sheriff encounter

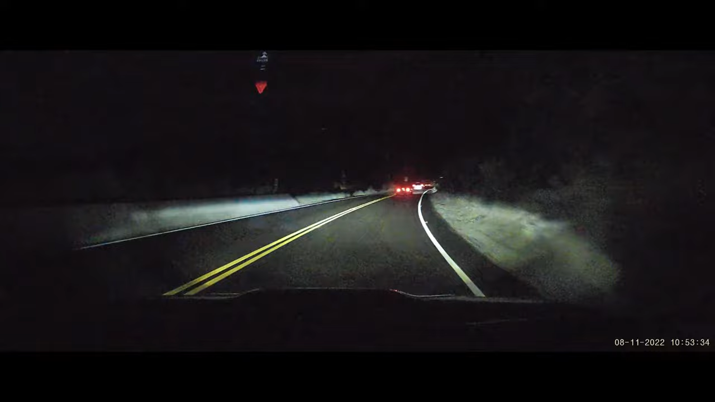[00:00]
I wonder why the Yaris guy is taking it easy. He's usually, like, freaky fast. I think he's concerned about his engine. That was a cop. I saw a laptop.